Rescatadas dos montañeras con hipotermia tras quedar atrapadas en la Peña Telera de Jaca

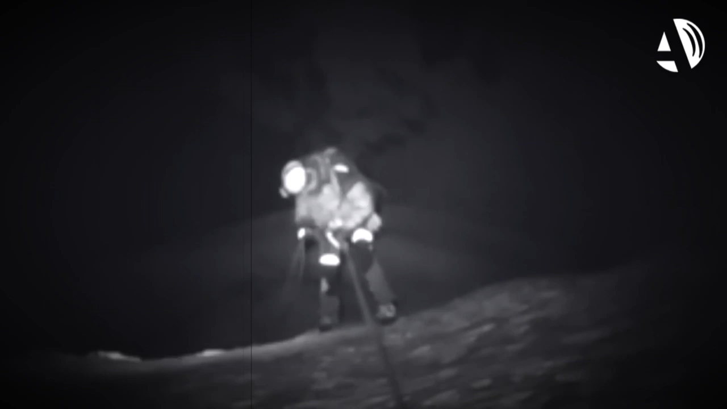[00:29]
500 metros de descenso y seis rápeles después llegaron al vehículo de los agentes. Eran las cinco de la mañana.